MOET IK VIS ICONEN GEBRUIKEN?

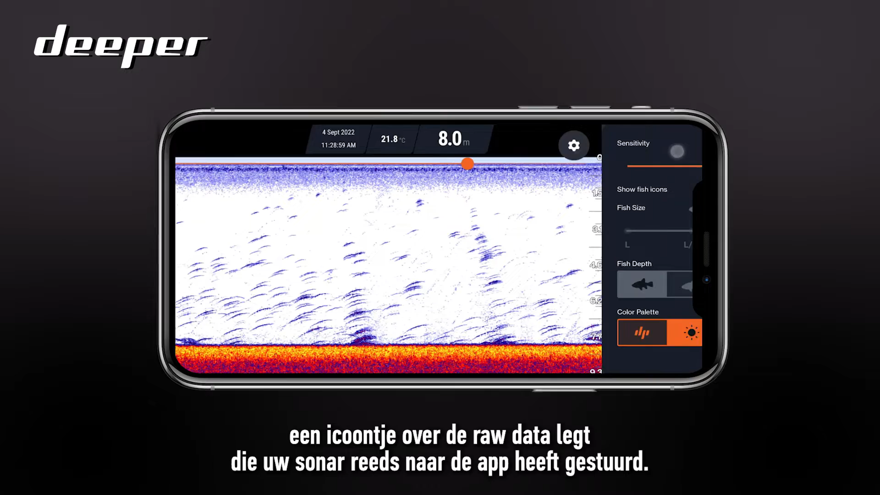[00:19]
On screen: depth 8.0 m, water 21.8°C
what that will do is overlay an icon on top of the raw data that your sonar has already transmitted back to the app the algorithm then will work in the background to try and classify exactly how big the object
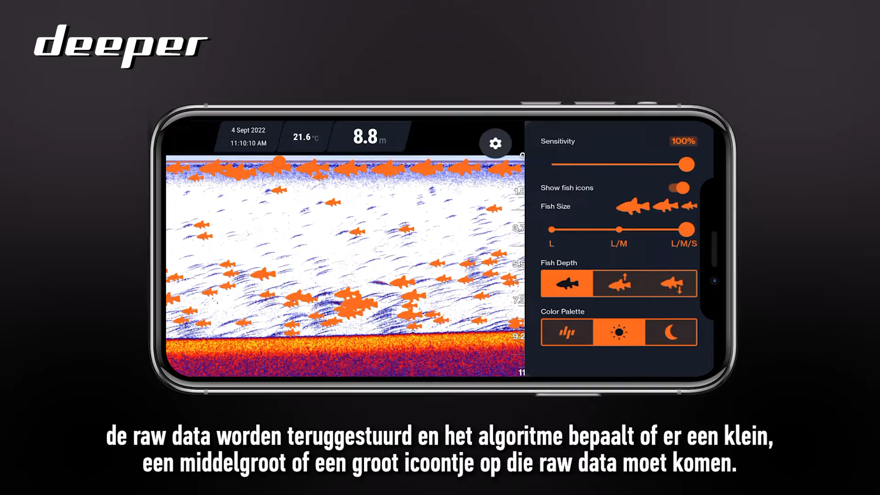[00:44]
On screen: depth 8.8 m, water 21.6°C
medium or a large icon over the top of that raw data so the fish icon and the working algorithm does